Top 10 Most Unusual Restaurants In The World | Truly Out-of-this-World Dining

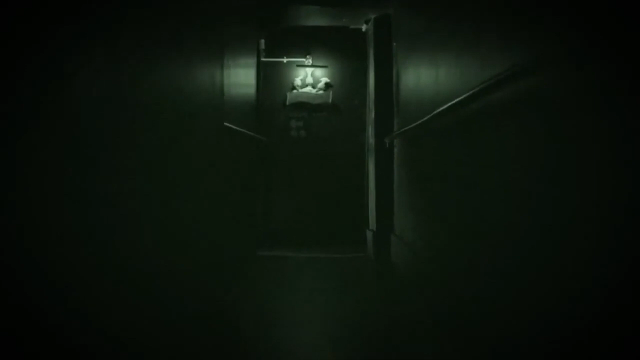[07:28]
The entire meal is served in complete darkness, with diners relying on their other senses to fully experience the food.
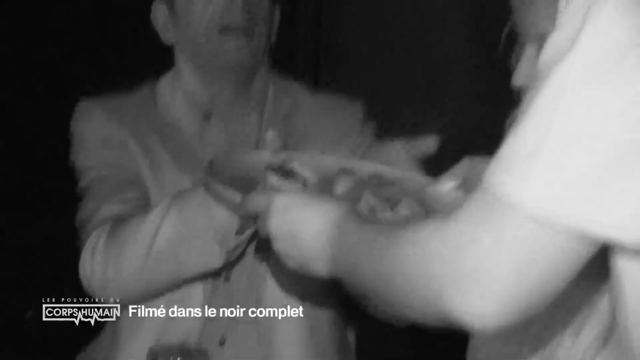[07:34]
The menu at Dan's Lenore is kept a secret,
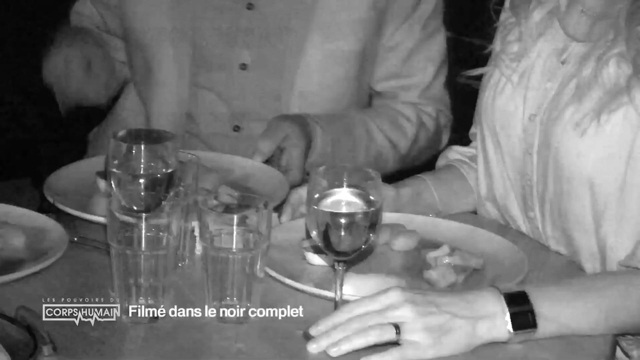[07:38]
with diners choosing between a few different categories of dishes, but not knowing exactly what they will be served.